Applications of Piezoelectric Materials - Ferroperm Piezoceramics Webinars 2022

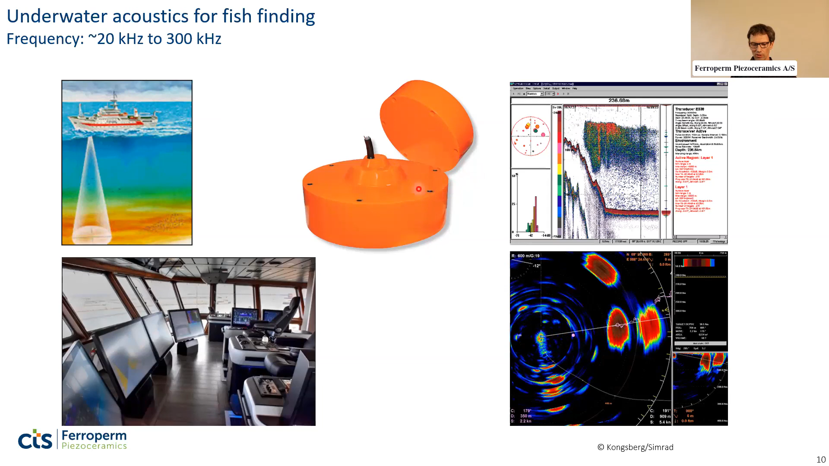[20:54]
in on it and start catching the fish by throwing out the net. And a transducer for this may look like this, so it's completely encapsulated and can be mounted on the hull of the ship. And next example of underwater acoustics is for mapping and searching.
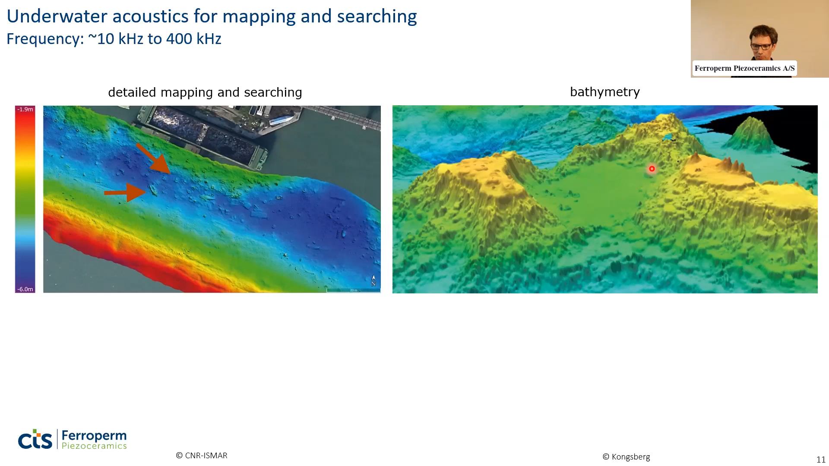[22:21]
And finally, this is used a lot for so-called bathymetry. This is the mapping of the bottom of the sea, basically. And we can go down to quite a high depth using ultrasound. I have one example here of a very large transducer array. You see there are three persons working on mounting this at the bottom of the ship hull. And this is actually quite large elements and the resonance frequency may be as low as 12 kilohertz.
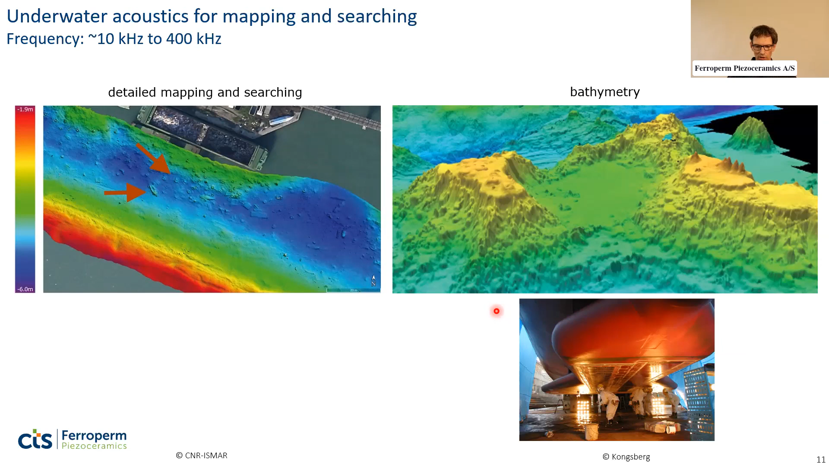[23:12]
So it could be like in the case of the Panker Trench or the Philippine Trench, where it's down to 11 kilometers of depth. This can actually be mapped with this kind of transducer.